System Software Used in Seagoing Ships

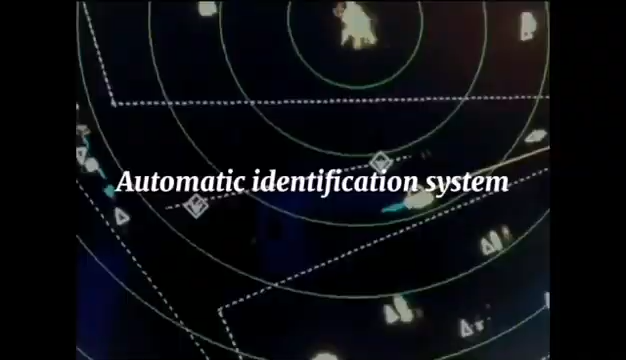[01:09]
The Automatic Identification System or AIS is an automatic
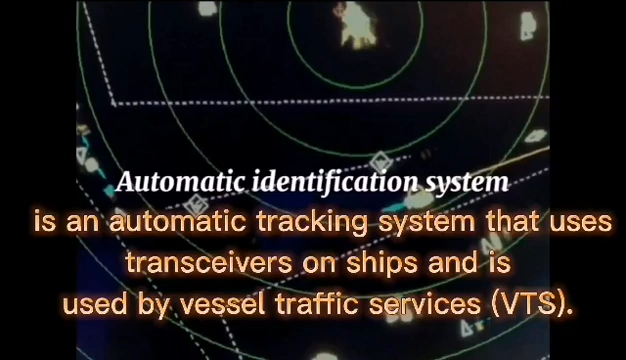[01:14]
tracking system that uses transceivers on ships and used by vessels, traffic service or VTA.